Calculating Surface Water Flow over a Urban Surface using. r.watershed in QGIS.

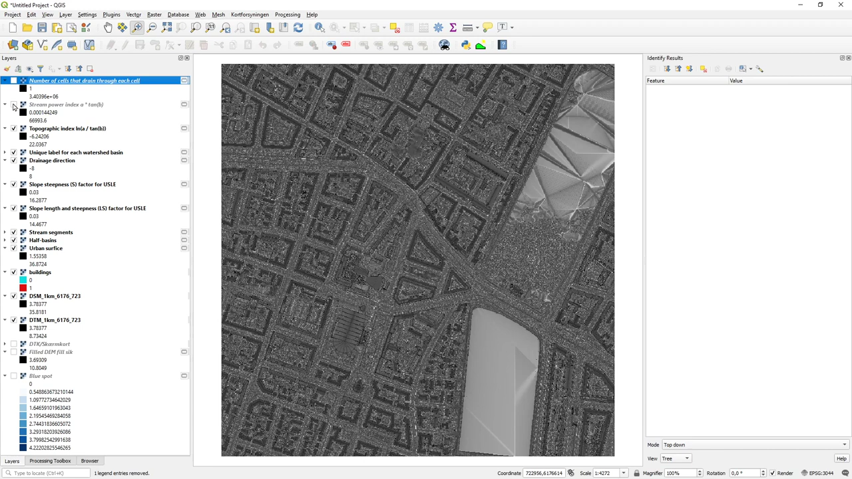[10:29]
these are some of these indices about flow strength and so on they are a bit more specialized um i'll just leave them out um so this is the topographical index again a
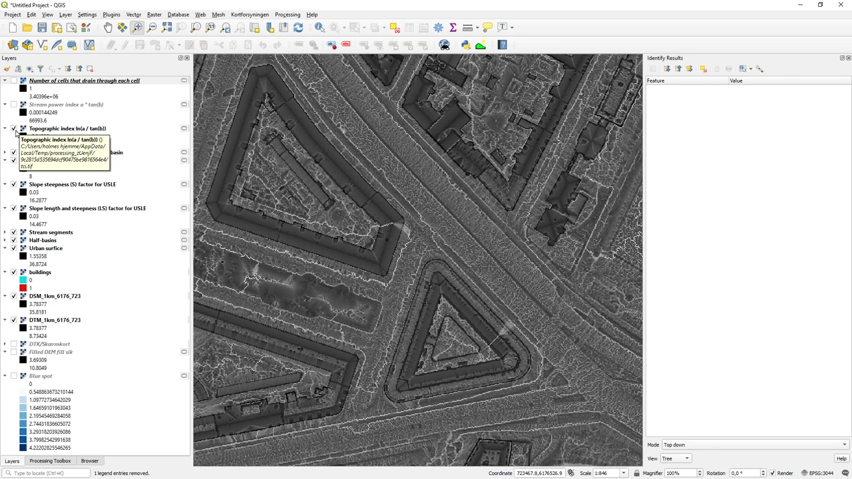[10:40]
one interesting especially for soil erosion here we have a um
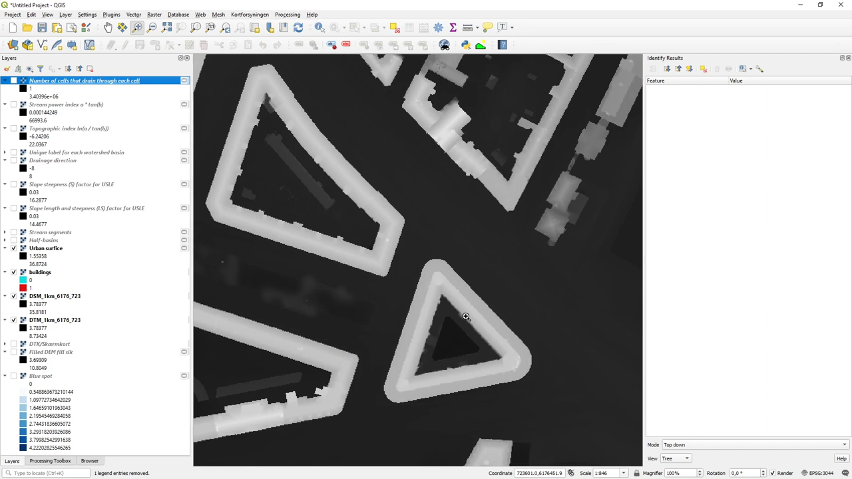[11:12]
uh that one so here we can see inside the building so um this little yard consists of the water will flow you can see where the water flows up
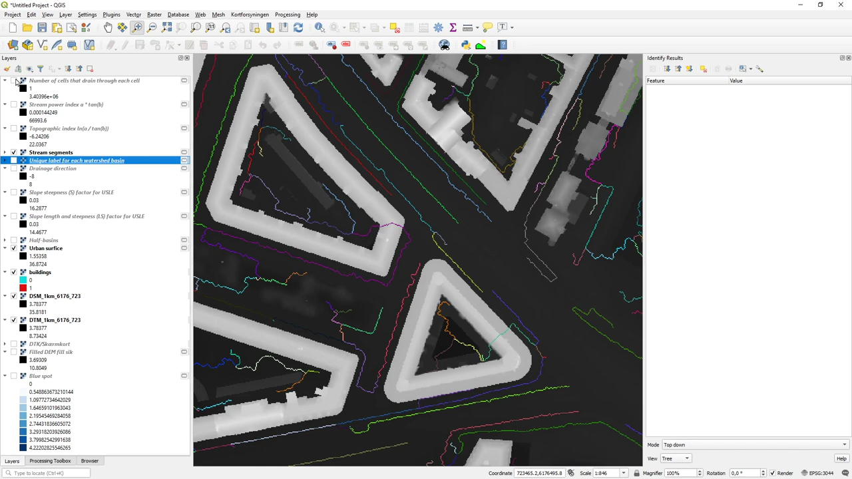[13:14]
we also had this flow accumulation layer at the top which um but it's a bit difficult to read because it's uh and um it just has a lot of blackness in it and then some very high numbers and this one can this one says and
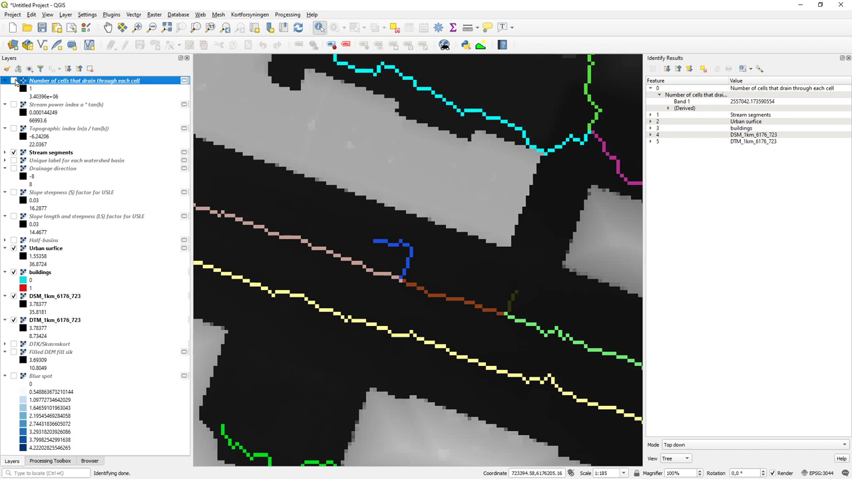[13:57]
the roof so not quite sure if it is the absolute
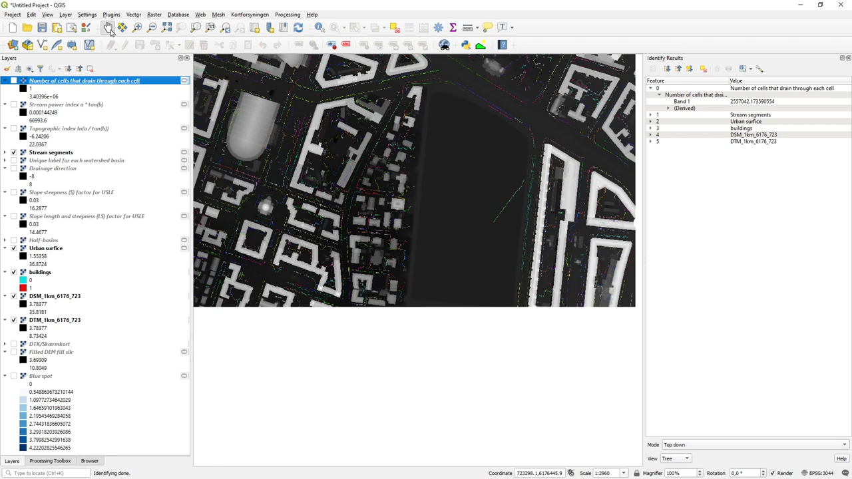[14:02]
value is interesting for me what is interesting for me is the patterns here so looking at how does water flow locally so how water flows along this street here how it flows inside the individual yards so this is the type of structure i'll be using if i was going to plan some form of retainments of water uh move in the builder structures
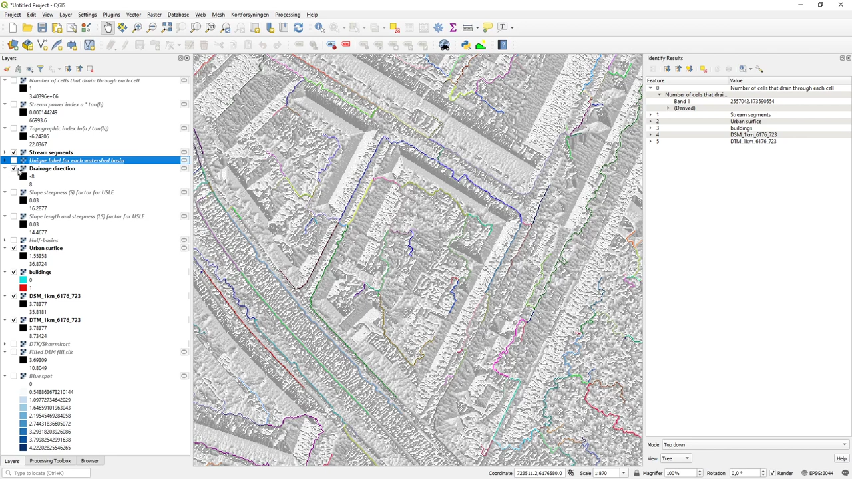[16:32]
water sheds um there's one strange layer here which is the flow direction it says which way water flows uh moving each cell again there this is just the one to eight and i'm using um the multi-flow direction so that again doesn't matter so it's these two layers our flow segment stream segments and our um drainage land uplands that is um that are the interesting ones and of course i can
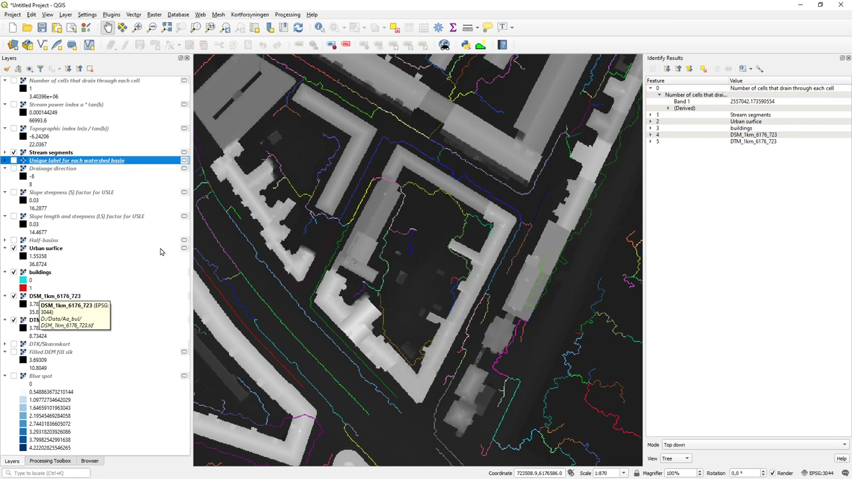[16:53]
um superimpose this on uh my map if i want to have that instead so here we can see the flow lines on